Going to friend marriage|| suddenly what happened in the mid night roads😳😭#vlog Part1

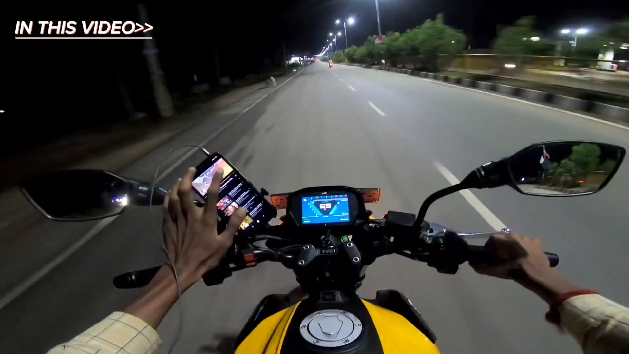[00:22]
ఓ వర్షం అయితే దారుణంగా పడిందన్నమాట. చూడొచ్చు మీరు కనిపిస్తుండొచ్చు సైడ్ లో వాటర్స్ దీనికి షోలో కొంచెం తెలిసి పాములు కొట్టాలి. ఇంతసేపు ఆగనే ఆగదు. కోపం తయారుకో చెడుగు ఎగురుతుంది చెడుగు.
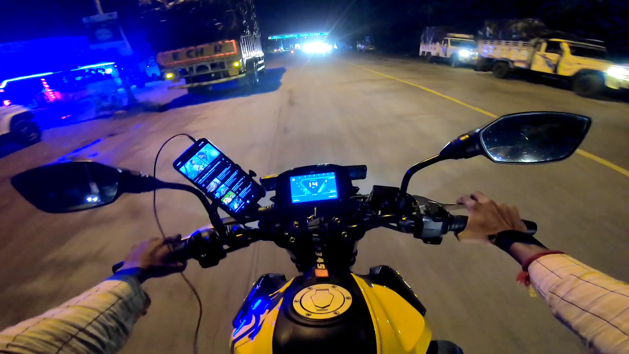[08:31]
ఓ మామ బ్రోస్ మనం అయితే ఇగో అడతాలు టోల్ ప్లాజాలు ఉన్నాం బ్రో చలి మాత్రం నిజంగా బ్రో
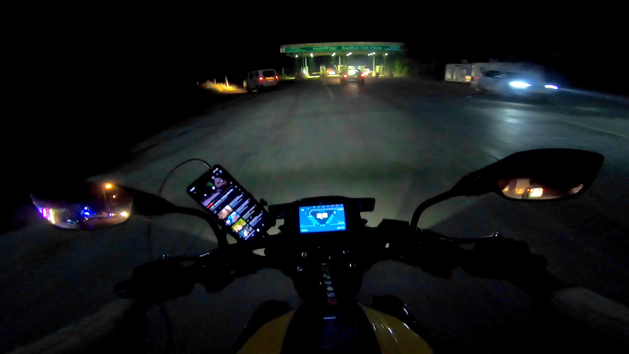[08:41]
చాలా చలి పెడుతుంది లిటరల్గా అంటే నైట్ టైం కావచ్చు మేబీ అందుకే మామూలు చలి లేదు
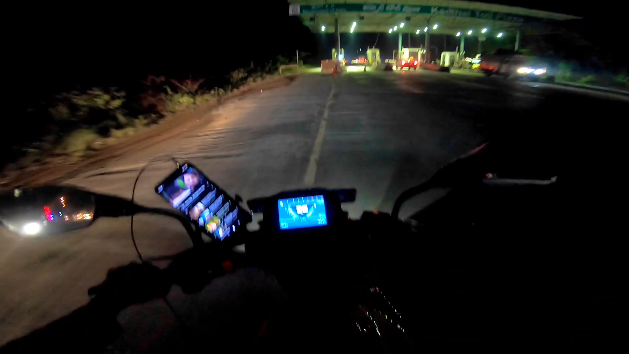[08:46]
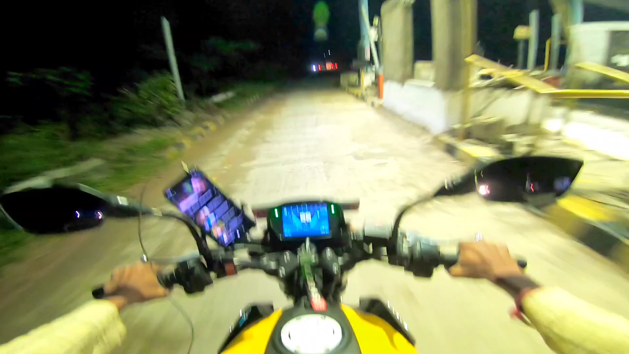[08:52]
ఈ రోడ్ ఒకటి బాగుండదు టోల్ గేట్ దగ్గర ఆవిడ వెళ్ళిపోయింది ఇవి కాల్ సో మా బ్రో సీట్ అయితే మంచిగా అండి మొబైల్లో బ్లాగింగ్ చేసినప్పుడు ఉండే కదా ఈ స్పీడ్ స్కిప్స్ అయితే ఎన్ని మా
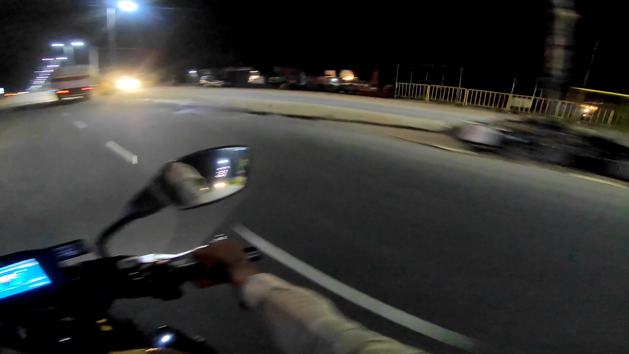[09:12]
ఇదే మంచిదండి అయితే ఇంకొక 35 kilometers అనుకుంటాం అంతే వెళ్ళిపోతే తొందరగా ఎట్టి పడేసిడే కాల్పిని
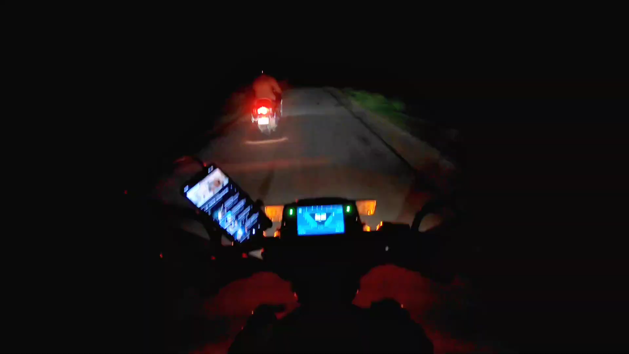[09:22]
నైటు అసలుకి ఒక్కరు వెళ్ళాలంటే ఎట్లుంటుంది బ్రో ఈ రోడ్లు అసలుకి చూడండి ఏం లేదు అసలుకి మొత్తం చుట్టూ ముట్టు చిమ్మ చీకటి నేను మా ఫ్రెండ్ వాడు అంతే
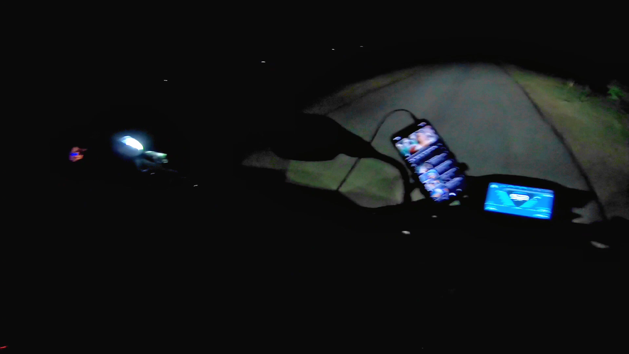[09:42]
మస్తు ఉందిలే రోడ్ ఏందిరా బాబు ఇంత చిమ్మ చీకటి ఉంది చూడండి బ్రో దయ్యాల కొంపలు ఎక్కువ ఉన్నది అసలు దయాల రోడ్లు ఎక్కువ ఉన్నది చూడండి నానా ఈక్వల్ గా రా ఇద్దరం పోదాం.
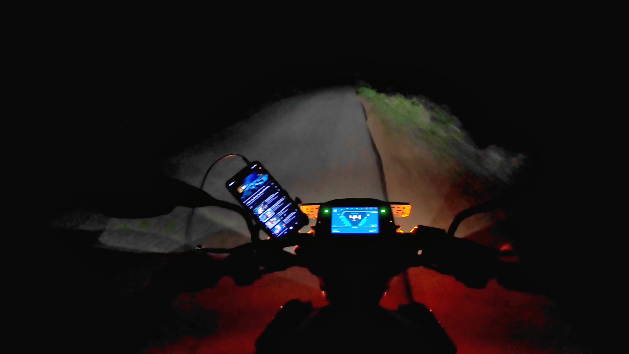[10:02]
ఒక్క లైట్ సరిపోవట్లేదు బ్రో ఈ రోడ్లో. మినిమం రెండు లైట్లు ఉండాలా? రెండు లైట్లు ఉంటేనే చూపించనికుంటుంది ముందర ఏమన్నా.